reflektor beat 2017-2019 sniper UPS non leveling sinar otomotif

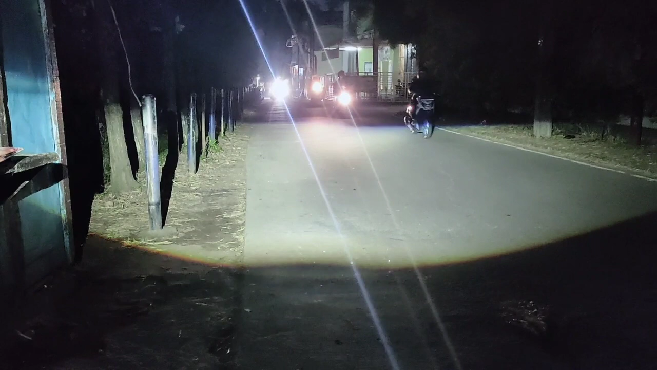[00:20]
Oke, ini dia pertama-tama seperti biasa kita tunjukkan cahaya dekat dari sniper UPS nya ini sniper UPS ya, dan lampu jauh ya, dia ngebukanya lampu jauh, dia lebih lebar ya dari WST ya, WST yang new, tapi kalau yang old juga cukup lebar sebenarnya.